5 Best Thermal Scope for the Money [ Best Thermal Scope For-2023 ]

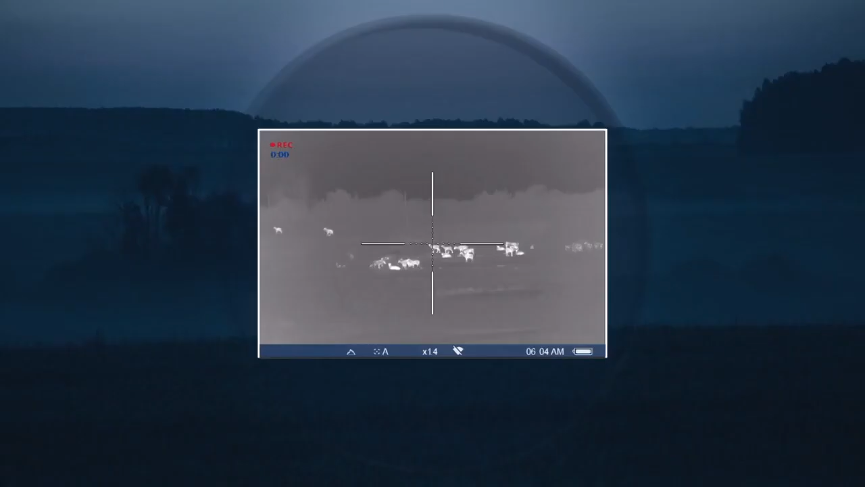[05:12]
the pulsar trail xq38 features let me tell
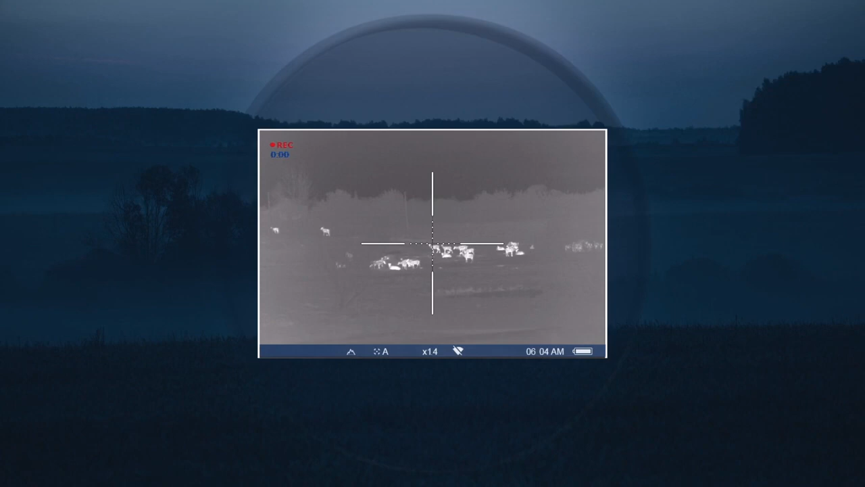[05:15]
you it's got a bunch of them 384 by 288 thermal core resolution 17 microns
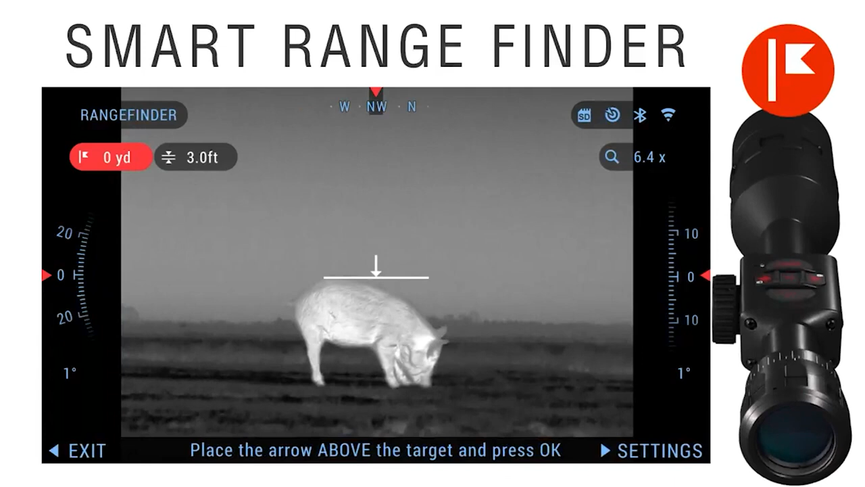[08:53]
compared this to pulsar's latest and greatest thermal as well i'll leave a link in the description below so if you're looking for more of those details that's where you're going to find them this is going to be just a brief update like i said
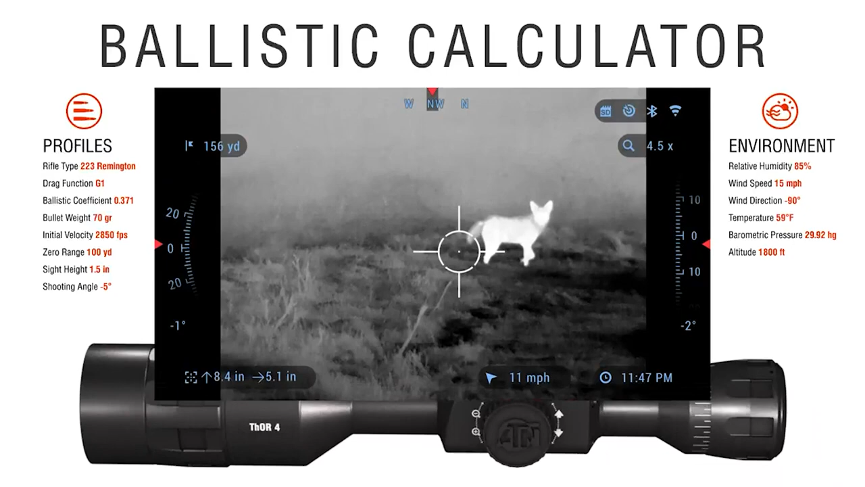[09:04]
so when i initially started using this optic i was using the manual nuke function which